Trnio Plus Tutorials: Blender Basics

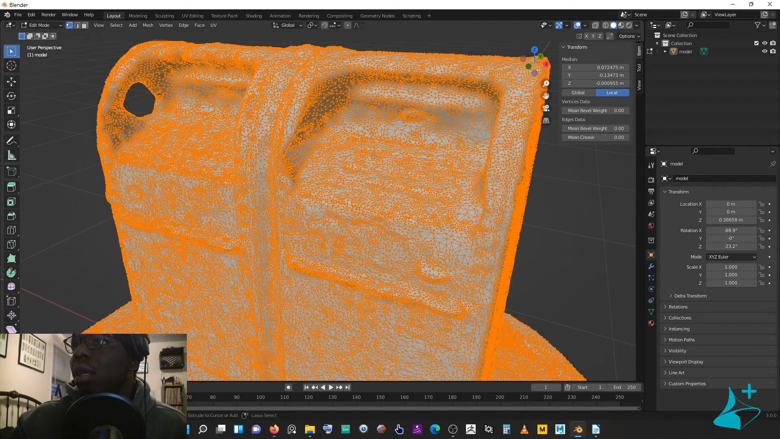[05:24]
And you can see all these points that comprise your mesh, right?
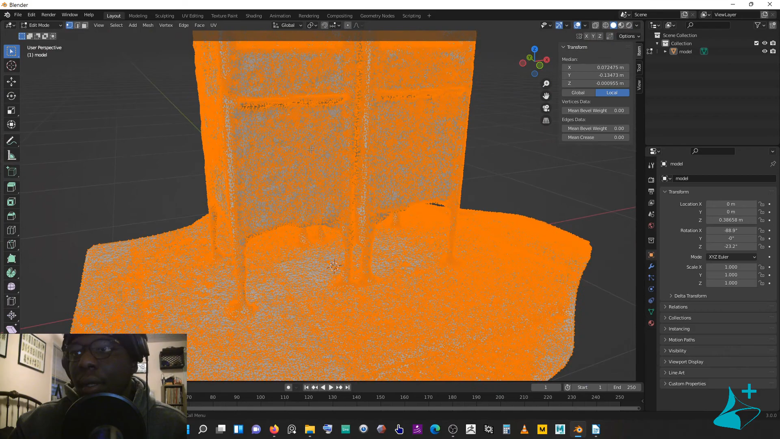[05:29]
So you can click off the deselect. You can also come onto the select menu here, you can see A is the hot key to select all. Alt A is the hot key to select none. And control I is the invert hot key. We can go over that in a bit.
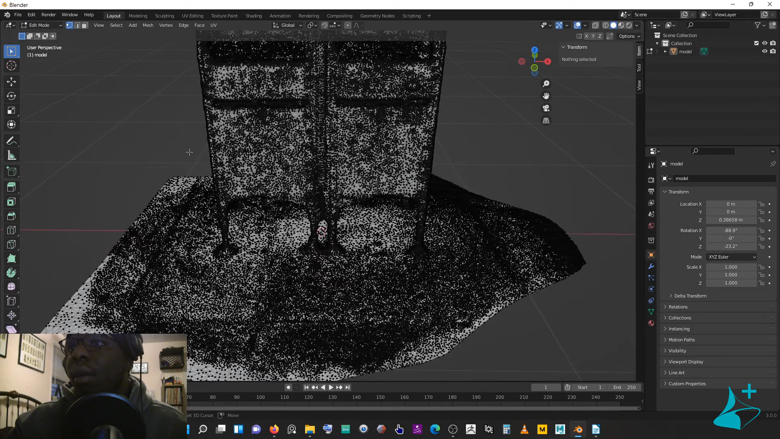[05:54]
So let's say I want to remove the floor. I don't want the floor anymore. I could come to the side and just box select it and select my floor out. But I'm going to show you the circle select tool. So if I use the W key, I can switch to different selection tools, right? So now I'm on the circle select. The circle select has this radius parameter. So I can bump that up to let's say like around 68. Sure. And that gives me like this bigger brush. I'm also actually using a pen in real life. I recommend a pen for a lot of mesh based editing.
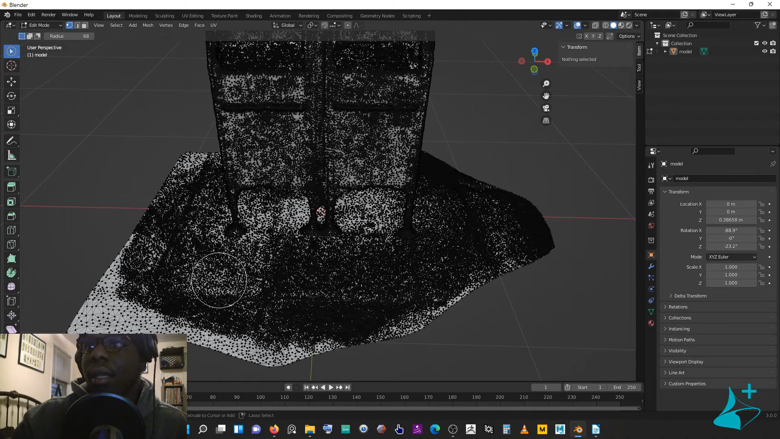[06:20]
It really makes sense for this kind of brush tool where I can brush over the surface like this.
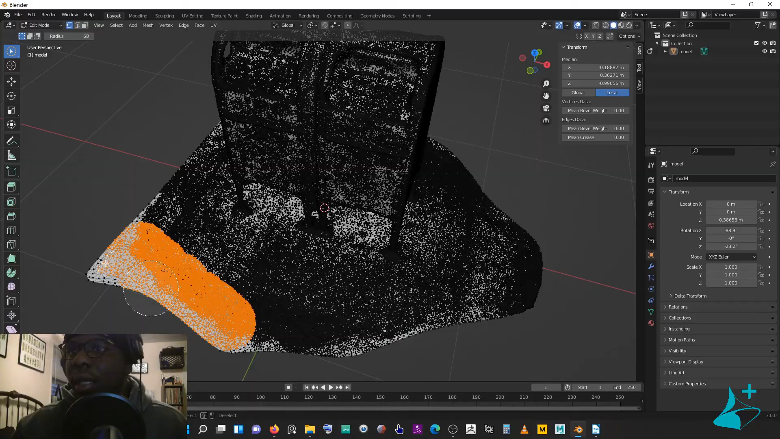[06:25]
And when I brush over, you can see that I selected a bunch, but there's all these black areas too. Why didn't I select those areas? Why didn't those areas get selected? That happens because you're not enabling this right here, which is the x-ray mode.
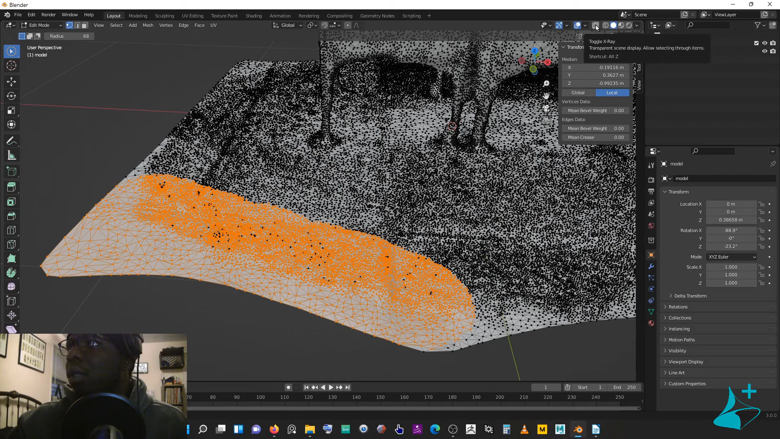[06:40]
So x-ray mode, what that allows you to do is it allows you to select through. What does that mean? Well, these black areas essentially were occluded.
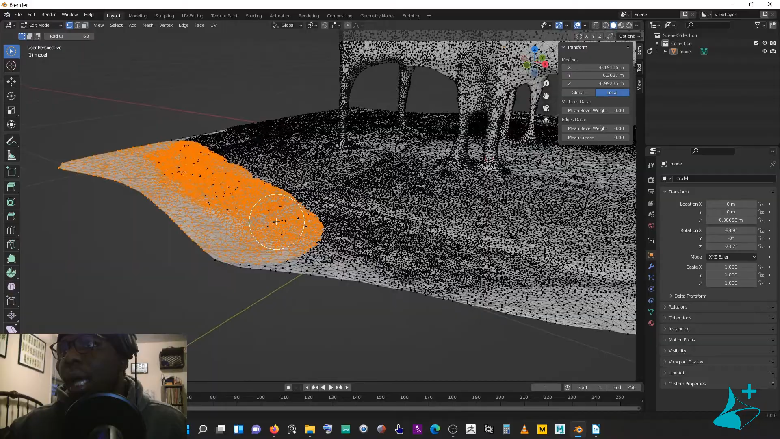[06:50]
They were blocked by something, other vertices, you know, raises and dips in the floor.
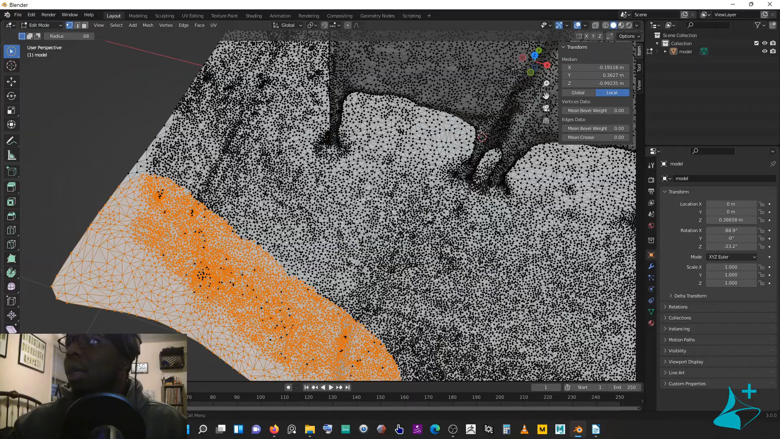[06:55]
So if I want to select all those areas, everything that's completely under my brush, you can use the x-ray mode.
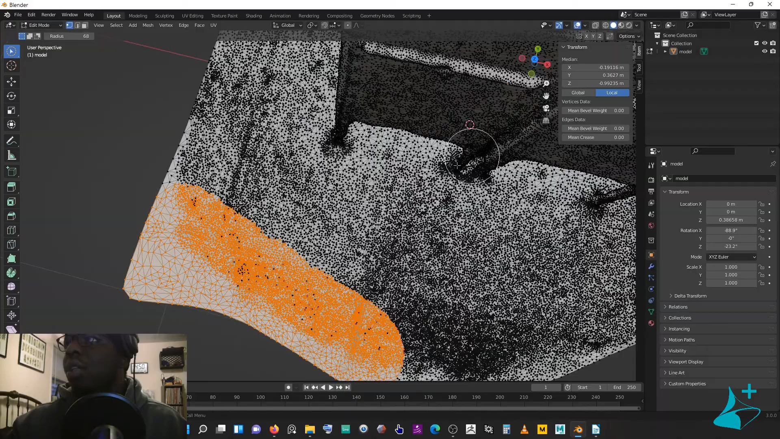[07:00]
That also lets you literally select through things where I can, you know, select an area here.
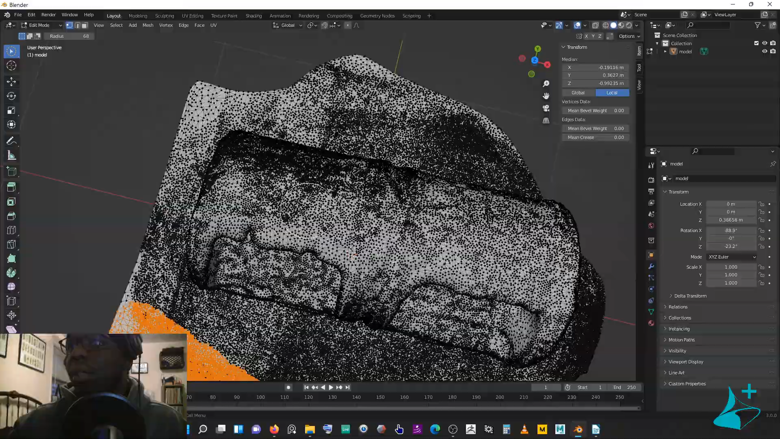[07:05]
And now I've selected all the way through the model.
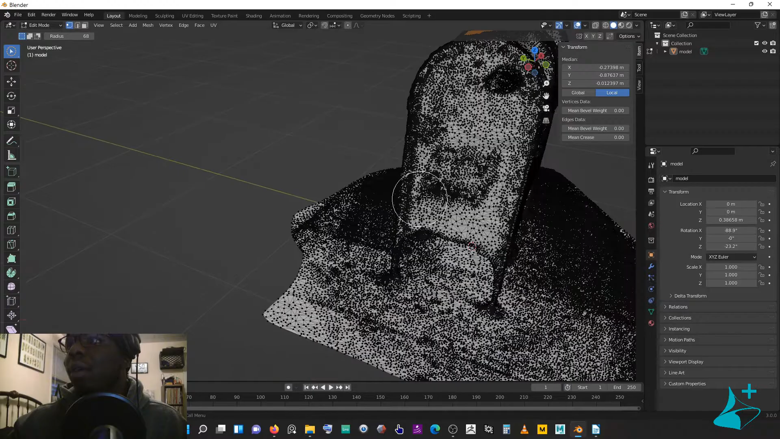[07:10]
Actually, I'm sorry, I don't have x-ray enabled. Enable x-ray. Select here. And you can see I've selected now the side of the mailbox, the floor here.
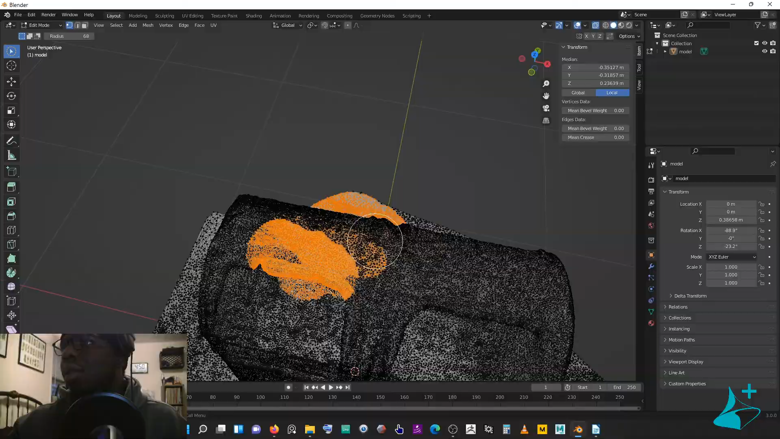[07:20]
You could select, you know, literally the floor underneath with x-ray.
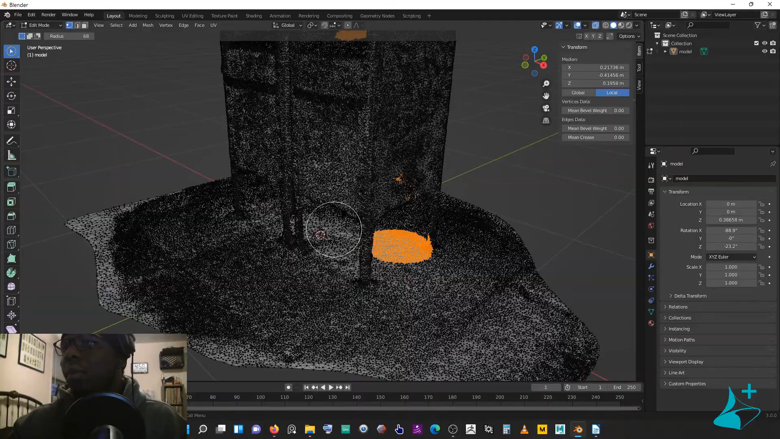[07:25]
So you want to enable x-ray when you're doing some of these kinds of selections where, you know, pieces can be occluded.
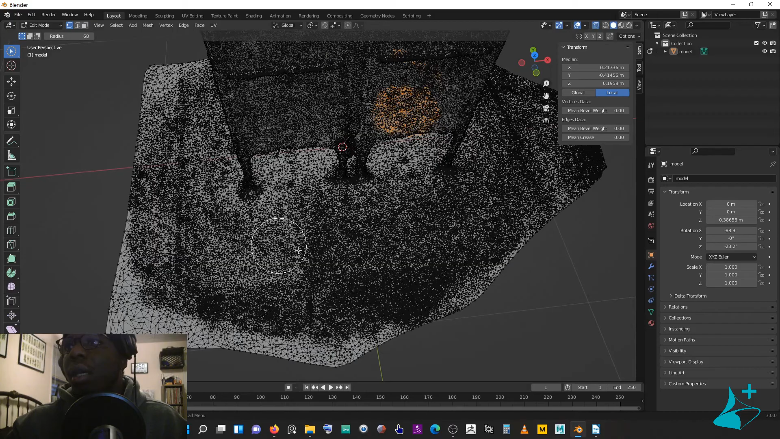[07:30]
There's a lot of points in here. You can miss some. X-ray really helps to alleviate that issue.
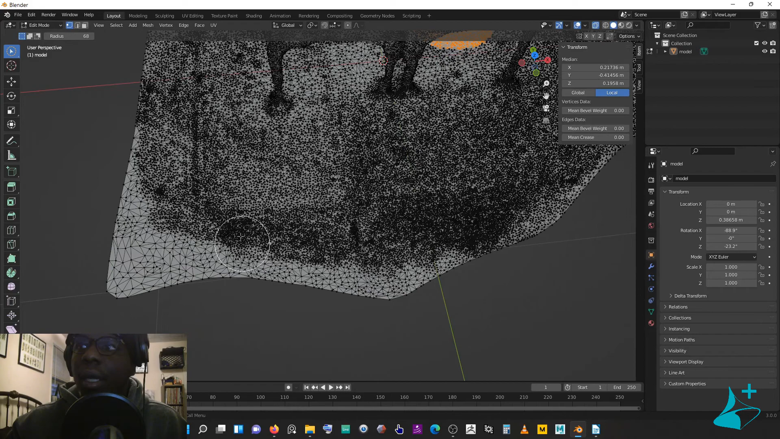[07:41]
So I'm going to, I think I'm going to speed up this next part, but you're just going to watch me select the floor. I'm just brush selecting everything. Oh, and real quick also to select and add to your selection. So every time I select, it's, you know, starting a new selection. If I want to add to the selection, I have to hold shift. If I want to remove from the selection, I hold control.